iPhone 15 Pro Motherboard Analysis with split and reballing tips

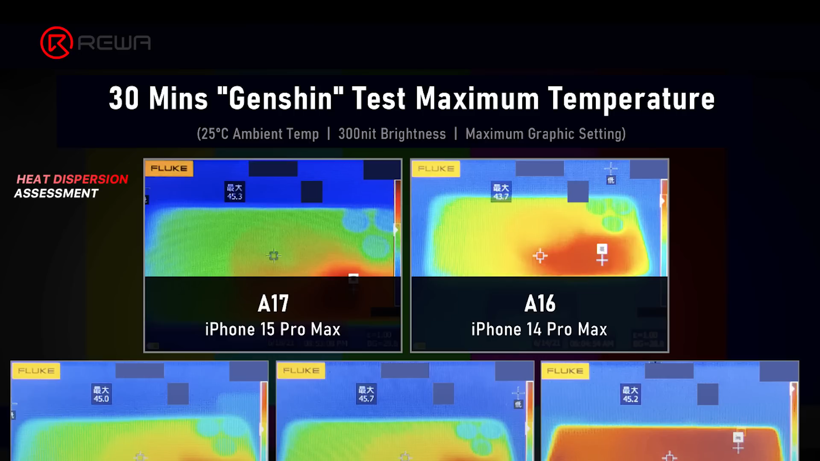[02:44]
So, what's the reason for this problem?
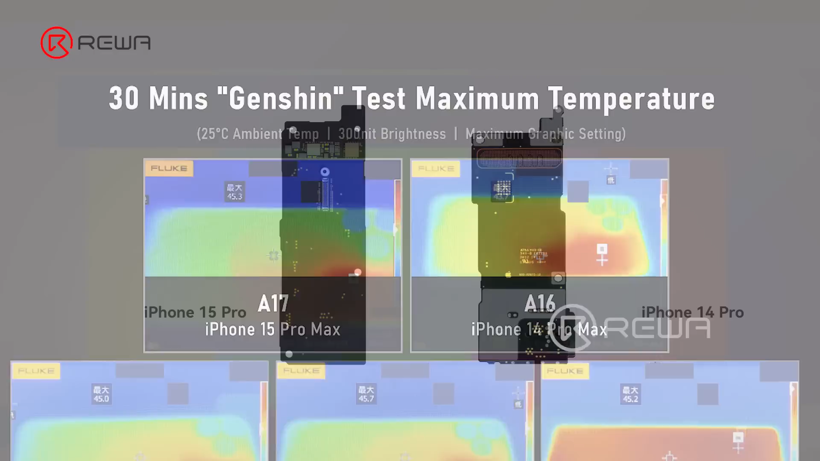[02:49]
Let's start by analyzing the changes inside and outside of the motherboard. iPhone 15 Pro moved the NFC, amplifier, and wireless charging connector to the back.